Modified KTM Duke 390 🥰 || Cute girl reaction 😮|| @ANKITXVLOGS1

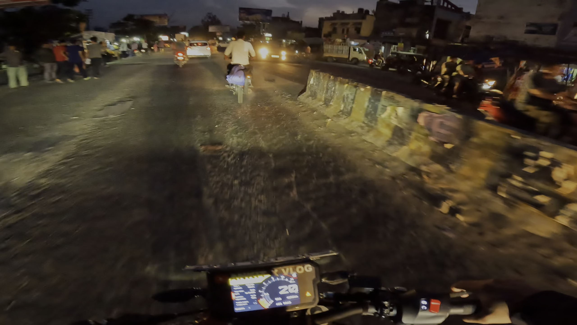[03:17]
कोई नहीं, फिर दूसरी जगह जहाँ हम जाएंगे वहाँ रात को भी शूट होते रहेंगे,
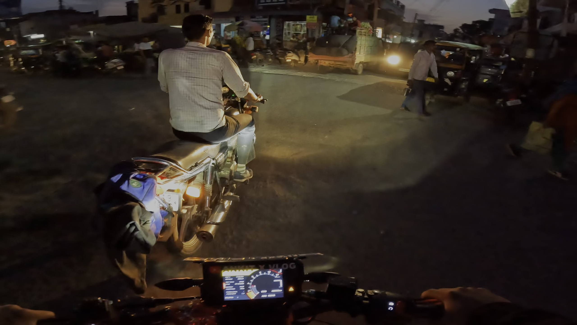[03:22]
तो रात को भी टेंशन नहीं रहेगी अपन को, बिकॉज यहाँ ज़्यादा लाइट्स वगैरह हैं नहीं,